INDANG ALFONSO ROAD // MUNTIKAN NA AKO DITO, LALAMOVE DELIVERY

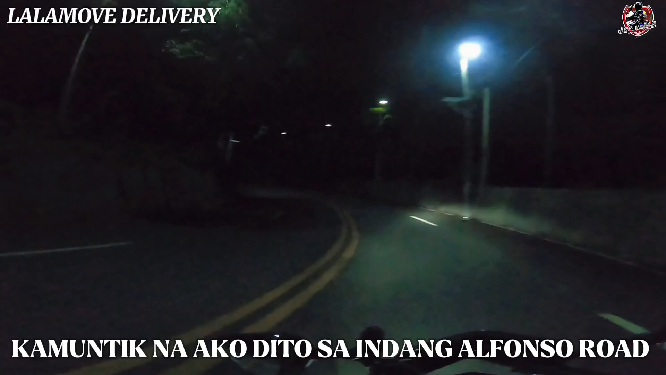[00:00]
Dito tayo sa may indang Ito yung Buti nga may ilong dito Kasi itong area na to Madilim talaga to Ito yung Madilim na area Pero Grabing curve nito Yung layo natin dun sa drop off Is nasa 9 kilometers pa So grabing dilim Madilim
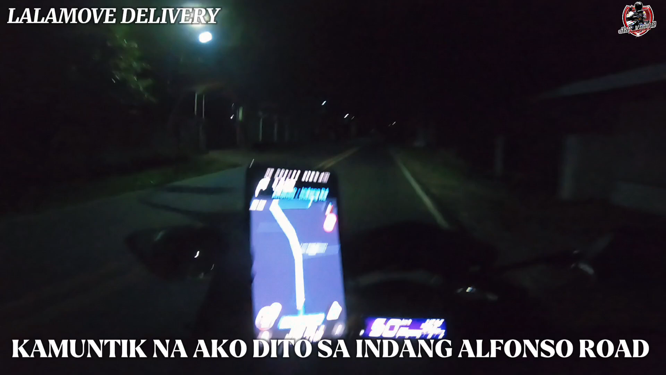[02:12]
Hindi na ano Hindi na tuluyang nalaglag itong Ano pong yung cell phone Kaya hawak-hawak natin Ito siya ngayon Iliwanag naman Dito sa may area Ng Alfonso ito Itong way na ito Iliwanag naman siya Pero hindi lahat Ng area Is maliwanag So time check tayo Time check tayo Ay alas 12 52 Yan Itong mga Dilaw Medyo madilaw